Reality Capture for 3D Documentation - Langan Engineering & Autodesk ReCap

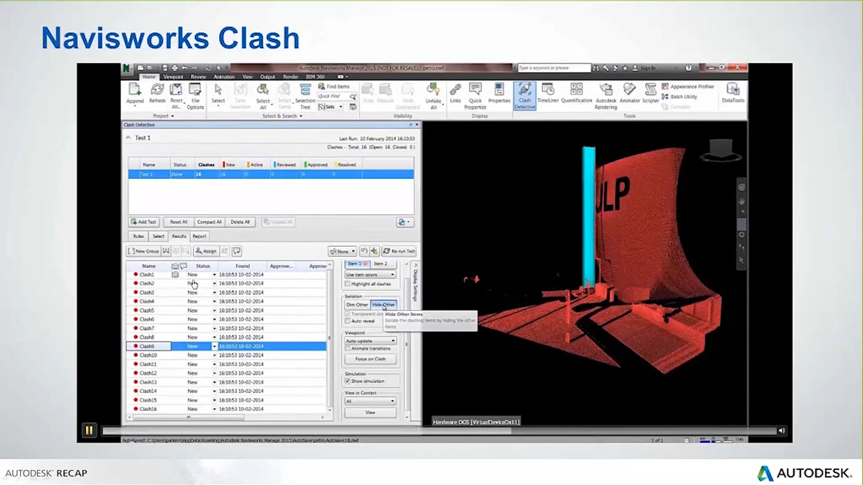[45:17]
and those developers can apply that workflow to something that they're developing in-house here. So I just continue through the same workflow.
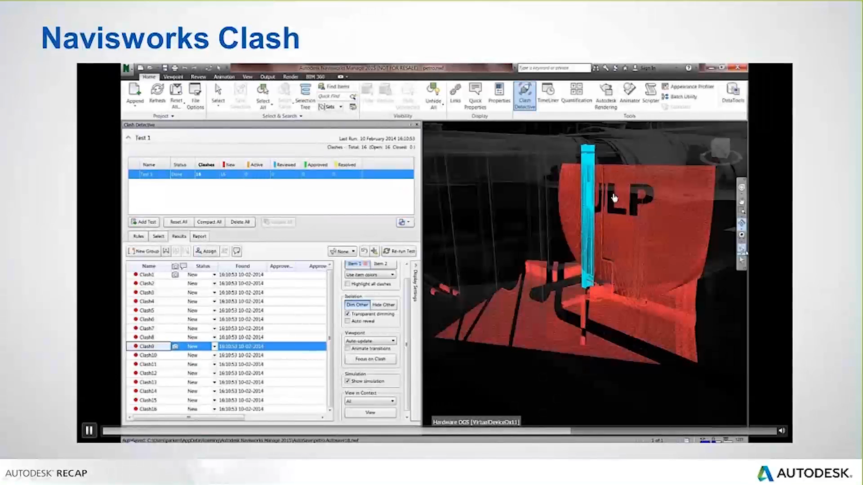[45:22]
If you're familiar with Navisworks, what you're seeing here is not uncommon as far as clash detection on other types of objects.
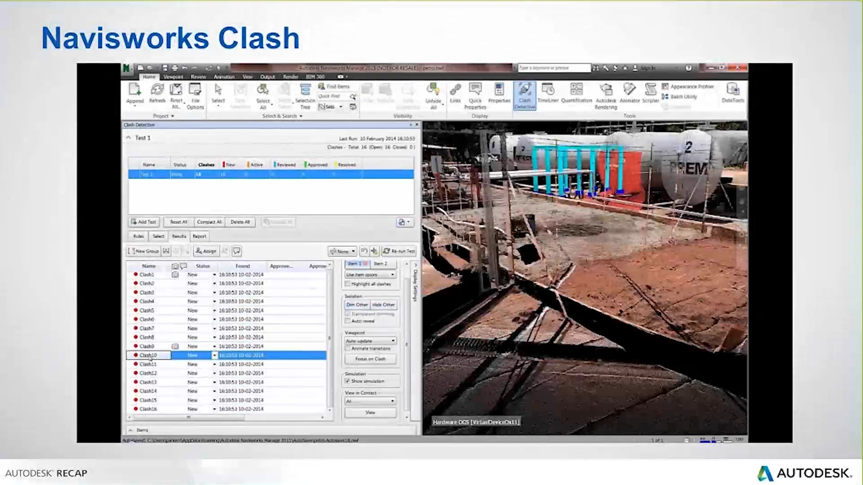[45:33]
But the ability to do this with scan data in 2015 is really impressive and much more functional than previous releases.
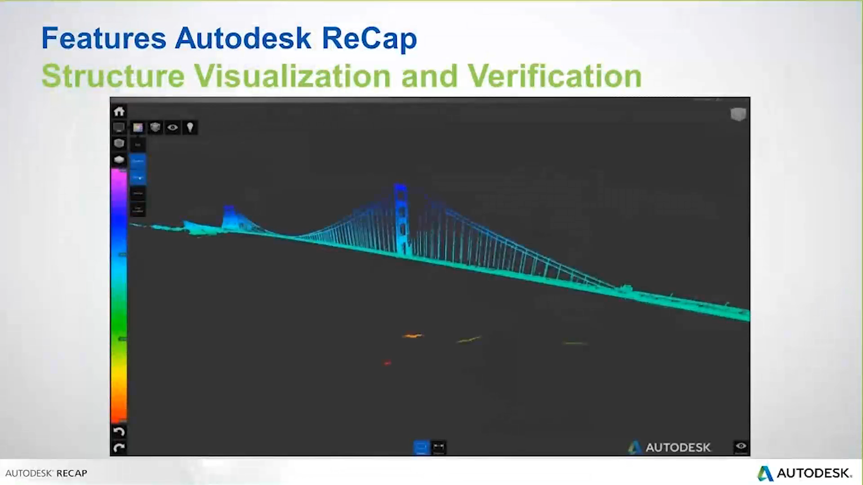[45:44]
So structural visualization and verification, maybe it's rigid. Of course, we can visualize inside of ReCap itself, but maybe we bring this scan data into a product like InfraWorks.
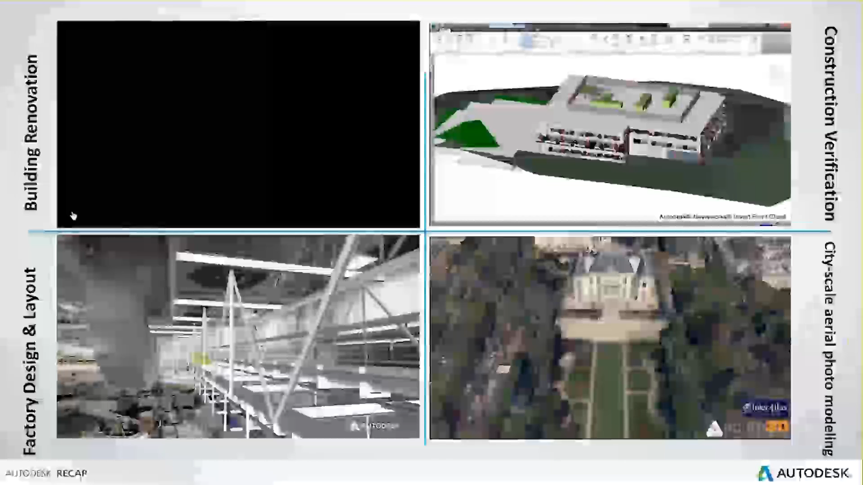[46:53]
we've got many different areas of different industries here that we can utilize
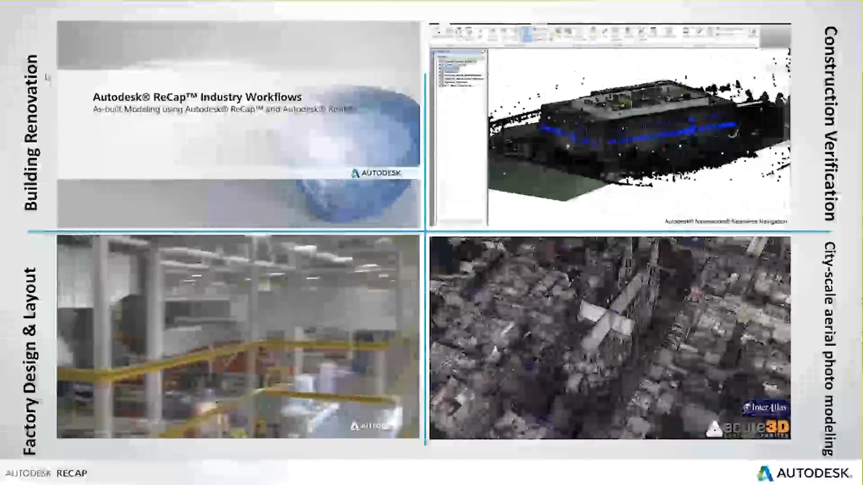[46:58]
ReCap data and utilize reality capture information,
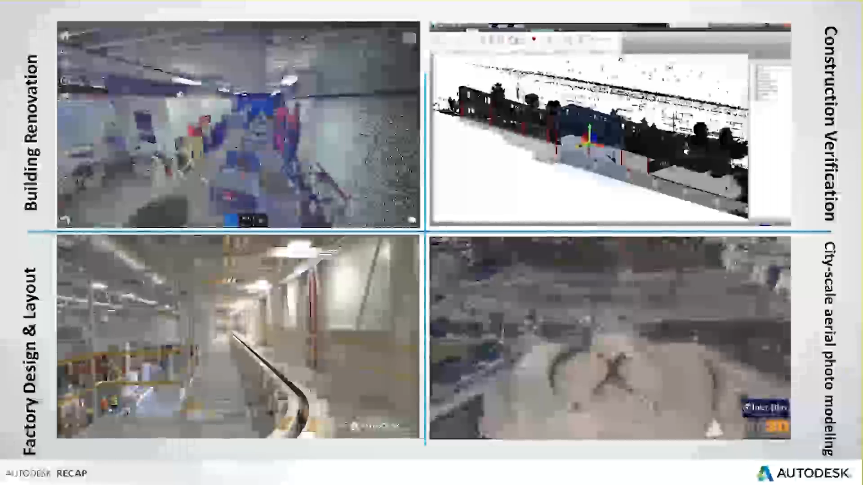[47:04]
whether that's from a photo or whether that's from scanned,
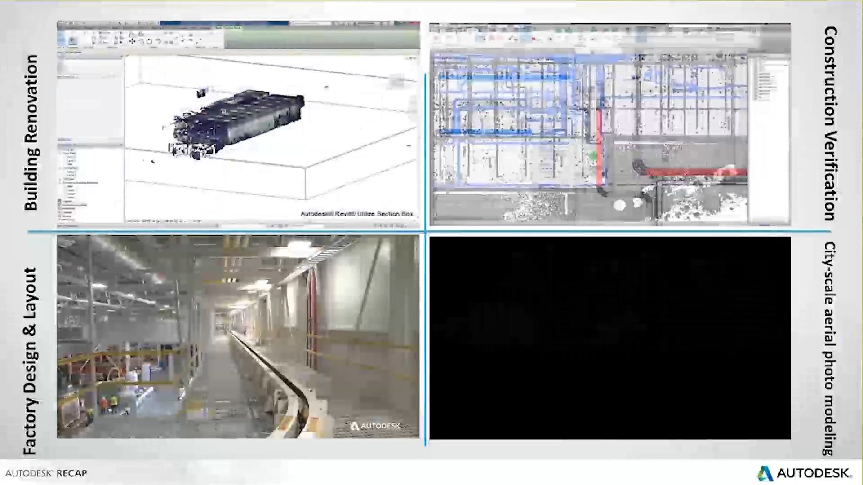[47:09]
traditional scanned aerial or mobile LiDAR.
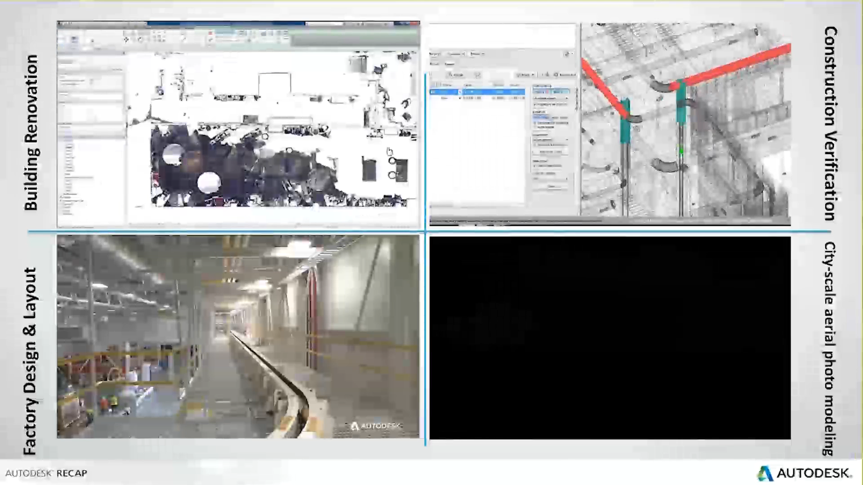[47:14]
And we can bring that into, of course, our various different products.
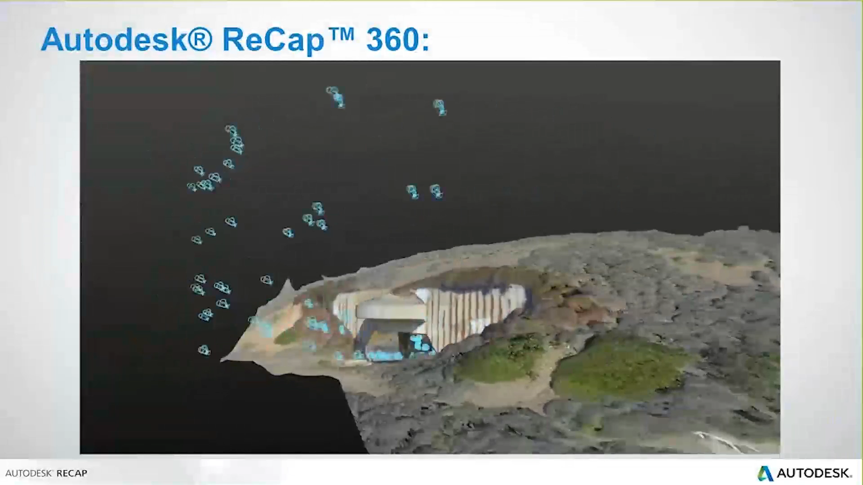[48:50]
This is what came out of .
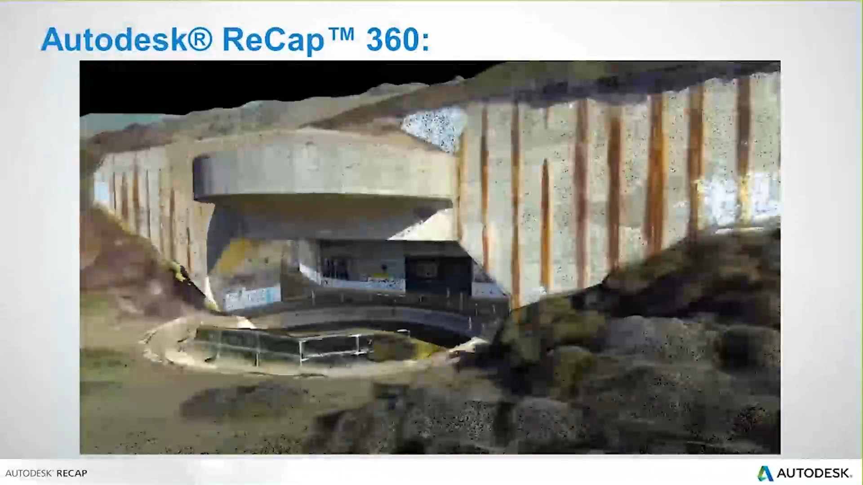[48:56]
Now, this is not survey grade accuracy. But when we talk about starting a project from nothing,
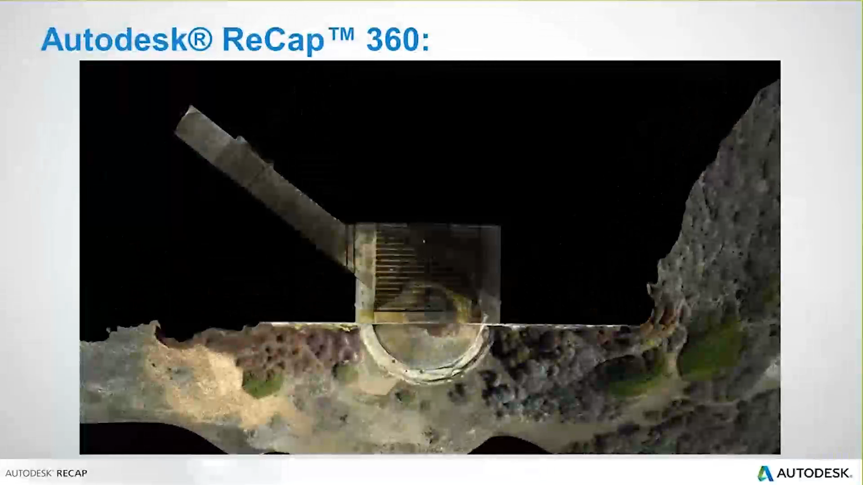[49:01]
don't we all start with photos anyway? Don't we go out to a site and take pictures of that site? Why not take those pictures and make a model out of those pictures?
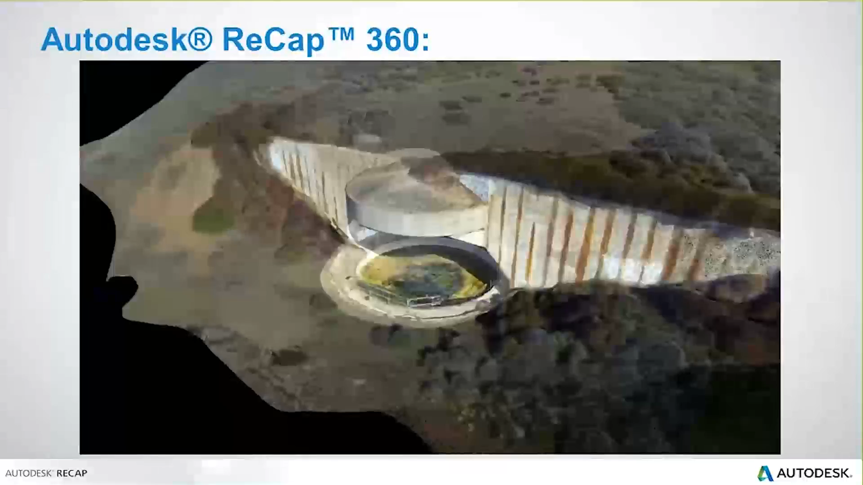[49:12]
Now, you can take pictures from a drone like you saw in this video, or you can take them by hand.
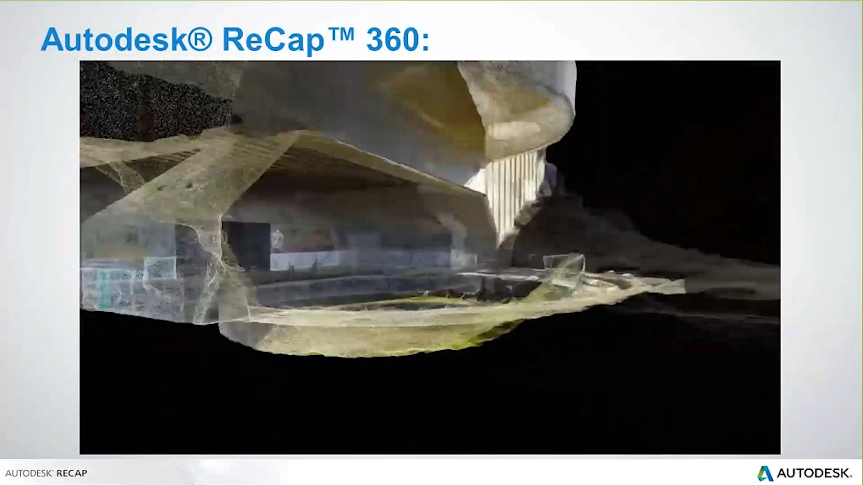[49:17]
The idea is that you get the whole scope